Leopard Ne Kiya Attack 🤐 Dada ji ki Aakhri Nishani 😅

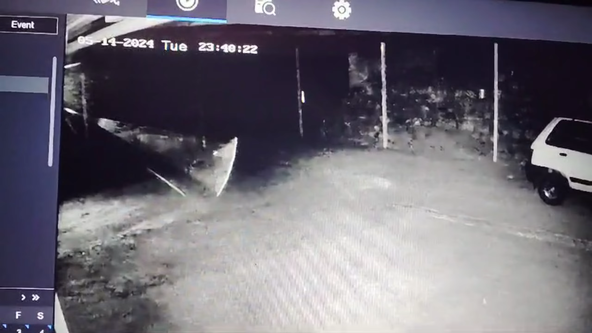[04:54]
क्लिप है जिसमें तेंदुवा जो भी निचे पहुंचे अथा अंगन में और कांट लग जी बहार आचुके जब भीना कपड़ों कही
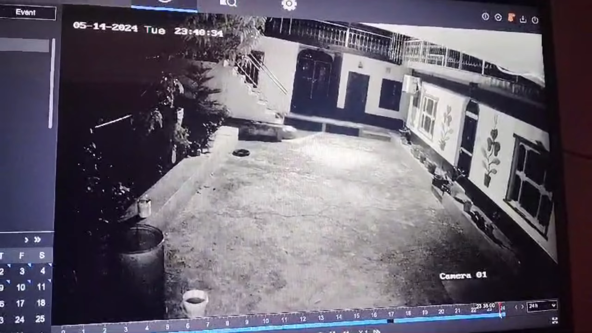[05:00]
है जब तेंदुवा भाग गया पूरतरा तब आता कांट लाल भार माद मिंकु नो भगा दिया पूरतरा जे तब आया आव लास्ट में बहार